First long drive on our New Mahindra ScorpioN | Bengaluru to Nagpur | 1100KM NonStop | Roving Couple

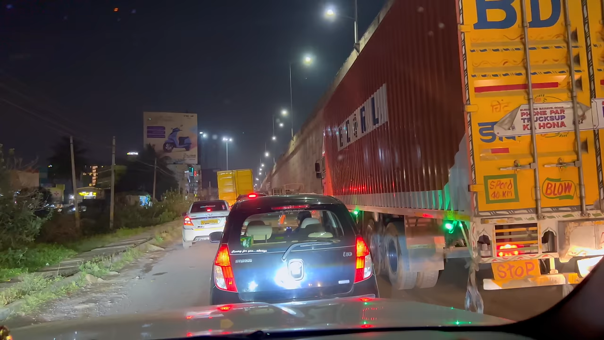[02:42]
यह बुदी केरी क्रॉस है जहाँ पूरा एवन वे ट्राफिक कर रखा है प्रवाब पिछले आदे गंटे सम्हीं खड़े हूए अपने घर जाने के लिए जो बस और बेज के साइड में है
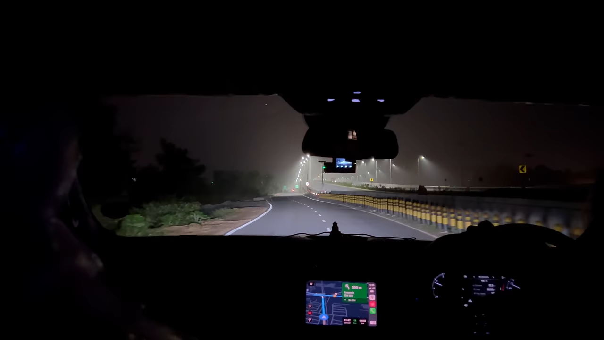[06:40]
अभी हम लोग NH 44 करें इं 400 meters, slide left towards State Highway 104